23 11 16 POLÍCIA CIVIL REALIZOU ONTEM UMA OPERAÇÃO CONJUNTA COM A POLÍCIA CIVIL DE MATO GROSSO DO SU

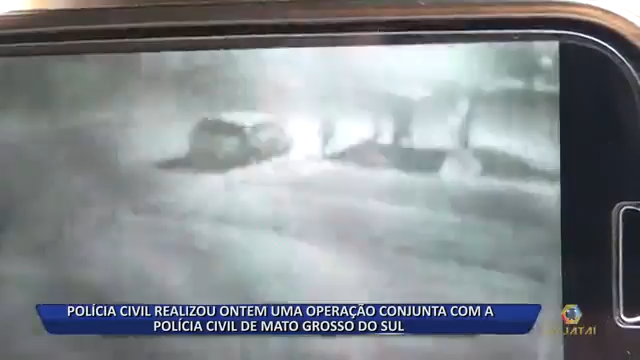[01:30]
Duas descem e outro fica no veículo. Até que alguns minutos depois, ambos voltam correndo e saem em alta velocidade. Segundo a polícia, o crime pode ter motivação passional, já que o atual marido da autora é o ex-marido da vítima.
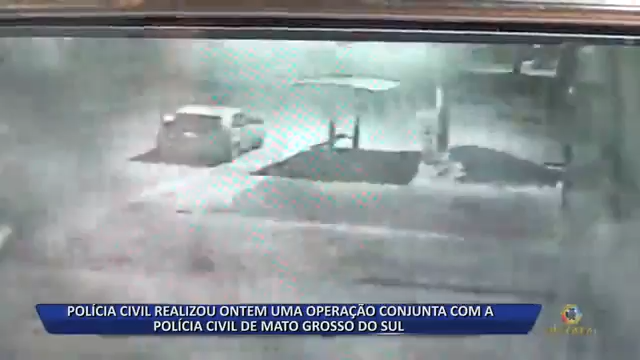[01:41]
De acordo com a polícia, esse é o veículo utilizado no crime e que aparecem nas imagens divulgadas.